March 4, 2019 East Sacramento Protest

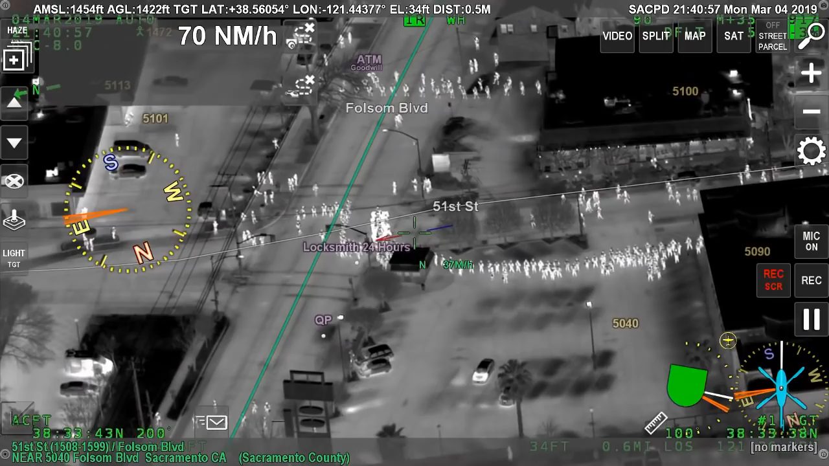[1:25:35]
The crowd is now kind of in between your skirmish line at 51st and Folsom, and the bikes to the south, but the bikes are, probably need a few more officers.
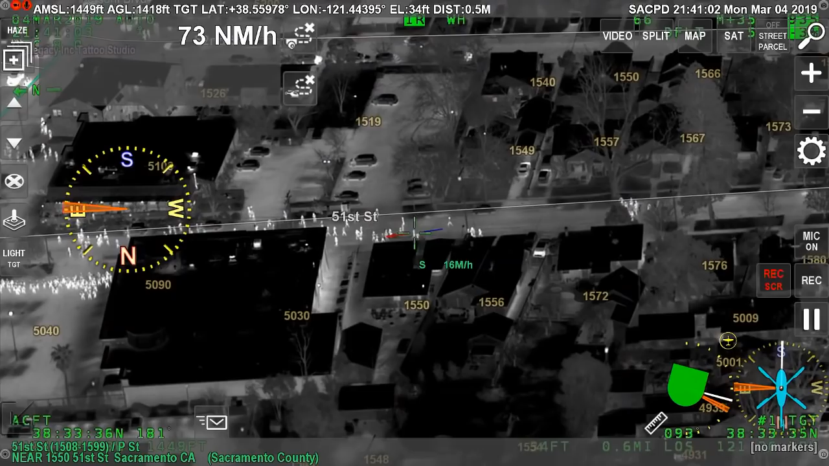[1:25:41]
Yeah, from bikes, and we're going to fall back to 51st and P4 until we get reinforcements. We cannot stop the southbound traffic with ourselves. Air 1 Lincoln, what's the best way to get from Roundtable to the south side when the pontoon is about 25 on foot?
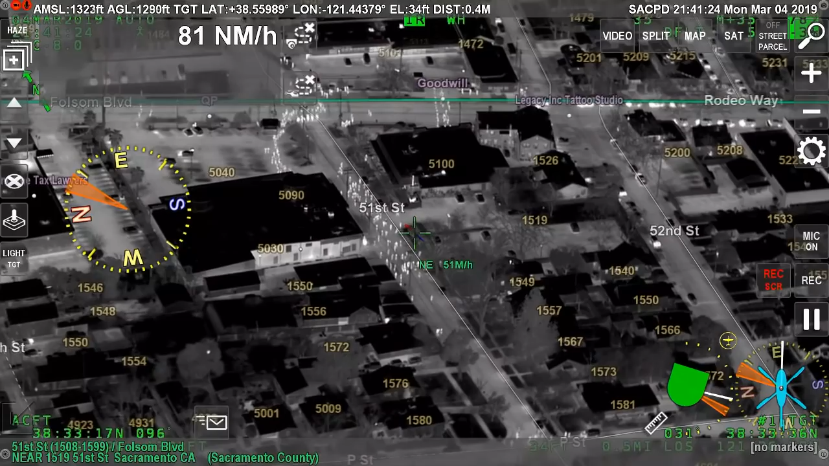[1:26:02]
Go eastbound Folsom, southbound 52nd, and then westbound P.
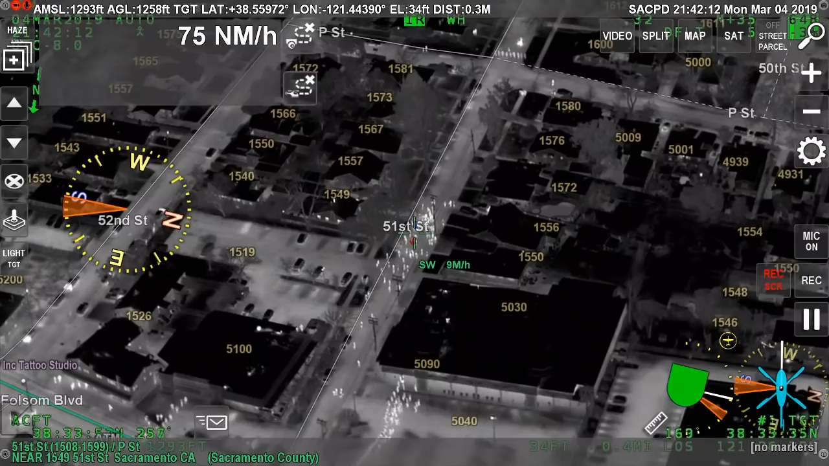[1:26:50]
South of that secondary parking lot that I pointed out earlier. There are about three to four houses north of people.